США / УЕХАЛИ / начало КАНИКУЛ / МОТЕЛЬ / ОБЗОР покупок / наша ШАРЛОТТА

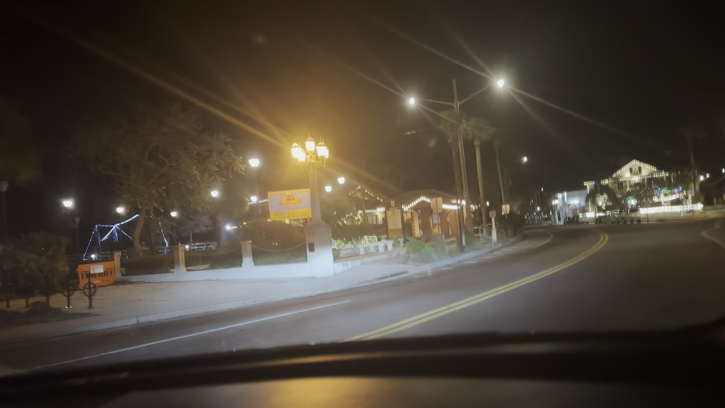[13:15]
И никого вообще просто. Где наша ночлежка? Я не знаю. Вот она. Ну, вот, я понимаю, здесь машины стоят.